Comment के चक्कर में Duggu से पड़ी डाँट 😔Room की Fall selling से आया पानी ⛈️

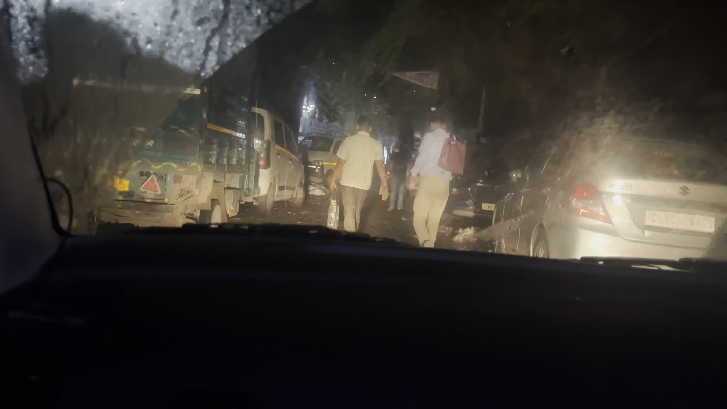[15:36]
जस्सी को टर्न करके हम आगे आए थे और ये देखो आमने सामने बीच में दो गाड़ियां लगी हुई हैं।